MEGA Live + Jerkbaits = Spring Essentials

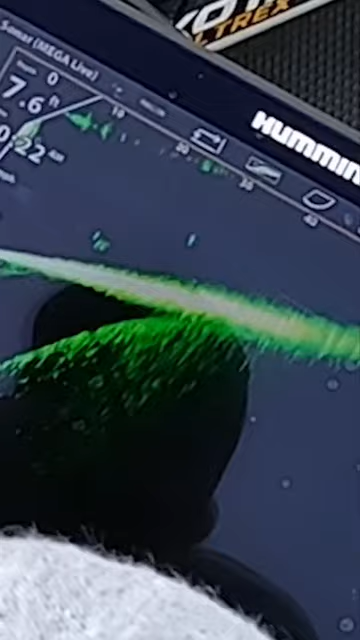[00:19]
I got it right there. Oh, and it is a bass.